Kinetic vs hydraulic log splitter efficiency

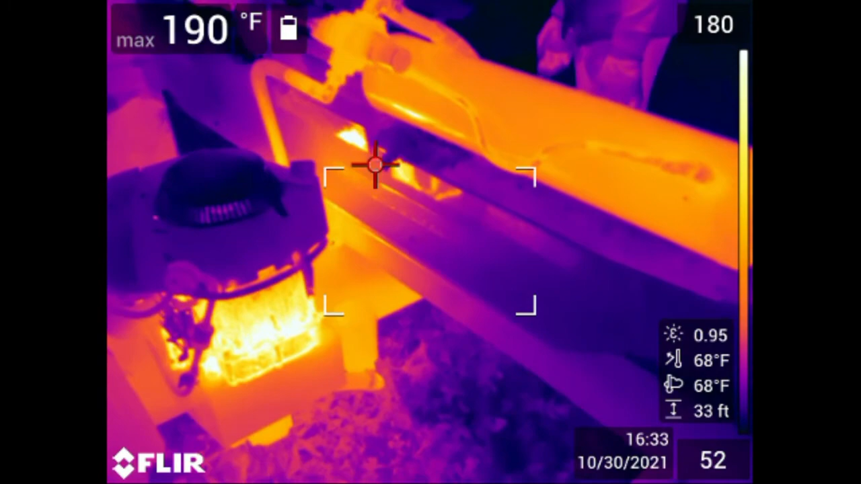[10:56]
On screen: max 190°F
an opportunity to get a thermal imaging camera and we took a look at each splitter as
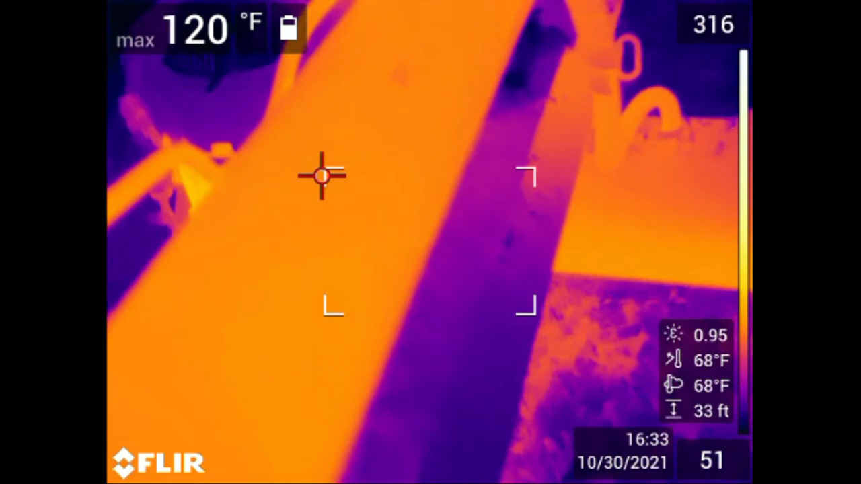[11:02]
On screen: max 120°F
you can see the hydraulic splitter has a lot more opportunity to liberate
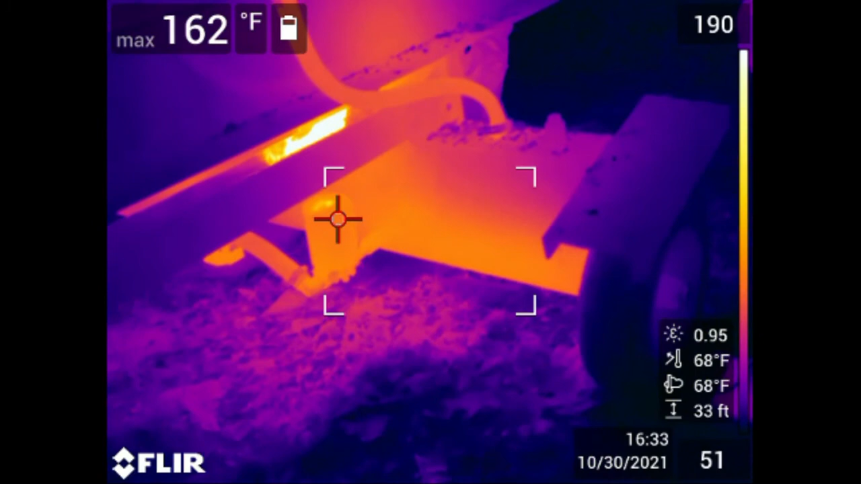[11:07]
On screen: max 162°F
heat which of course is where you're losing a lot of your efficiency through the ram
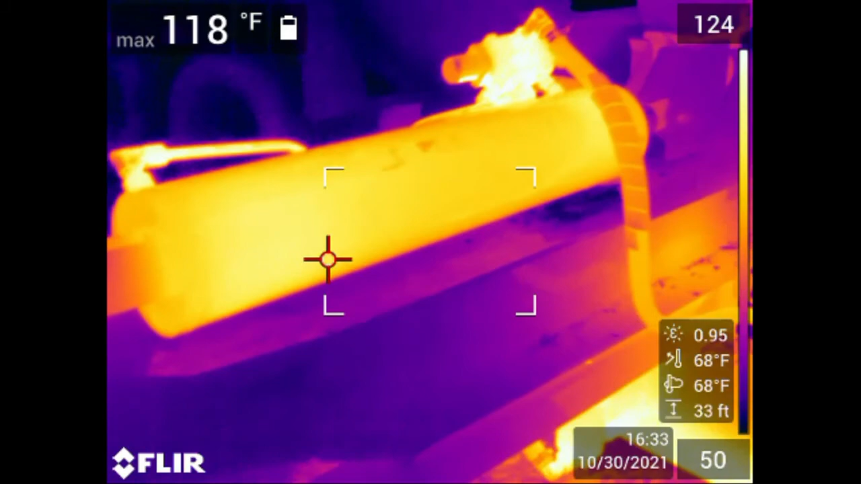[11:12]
On screen: max 118°F
also the hydraulic reservoir which is underneath the engine
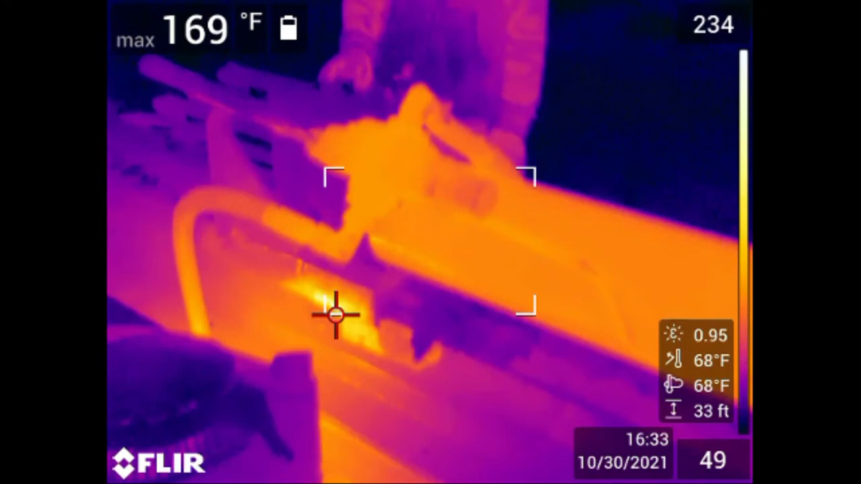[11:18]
On screen: max 169°F
and of course the engine itself you'll notice that the temperatures in general are a lot higher
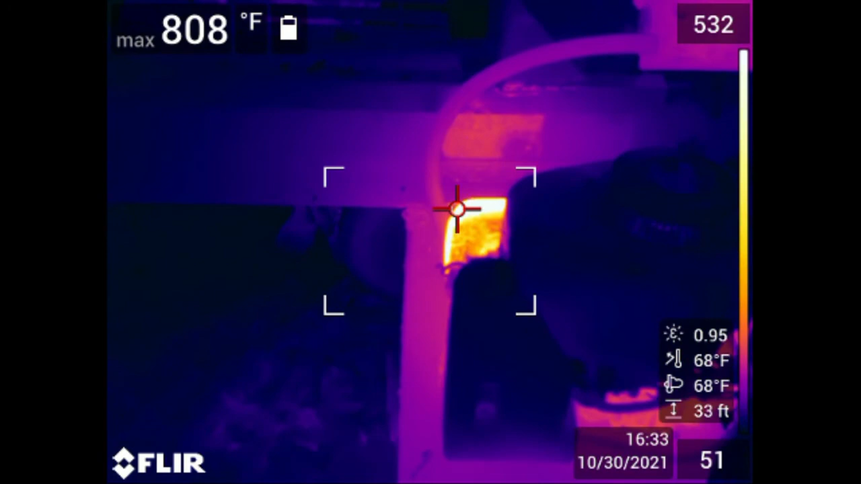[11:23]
On screen: max 808°F
for the hydraulic splitter versus the kinetic which we're switching to now
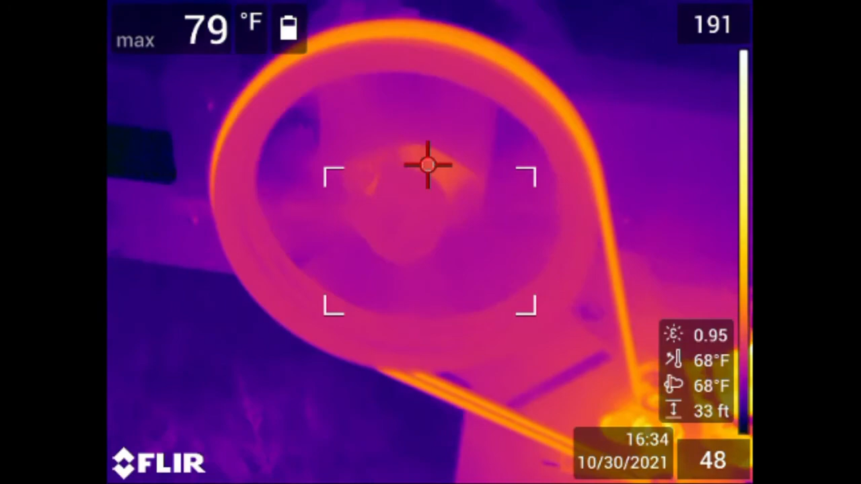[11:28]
On screen: max 79°F
on the kinetic there's just a lot less
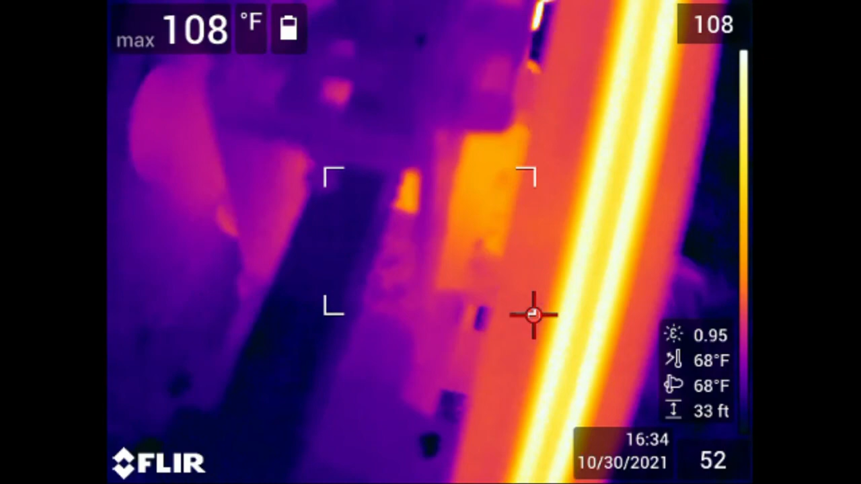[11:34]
On screen: max 108°F
area that's showing signs of temperature rise and with that the temperatures are
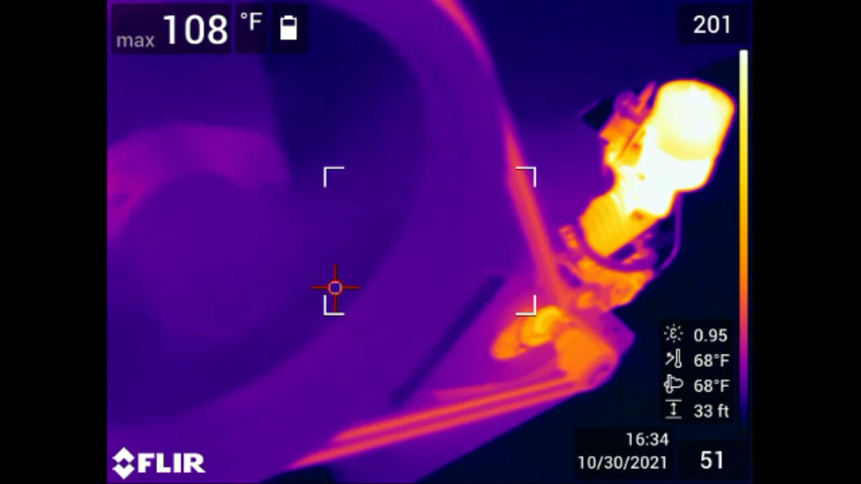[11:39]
On screen: max 108°F
in general lower engine exhaust of course is similar on both units but
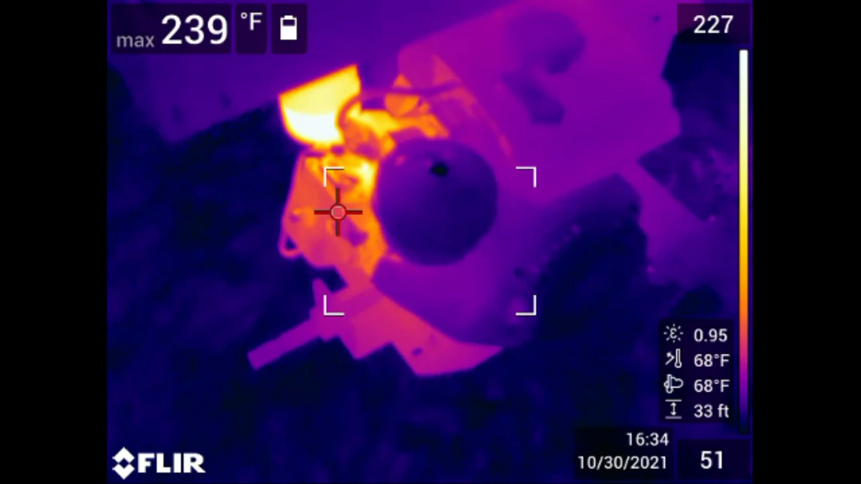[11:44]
On screen: max 239°F
much smaller footprint for heat to be liberated therefore your
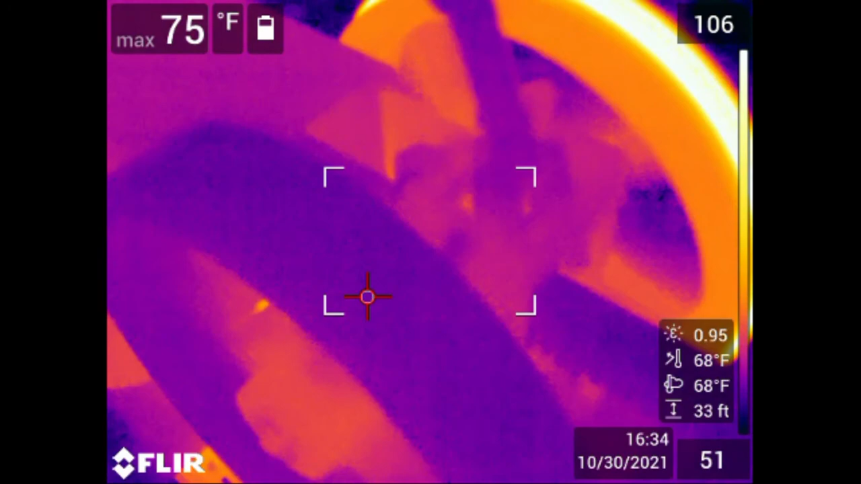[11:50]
On screen: max 75°F
resulting efficiency is higher with the kinetic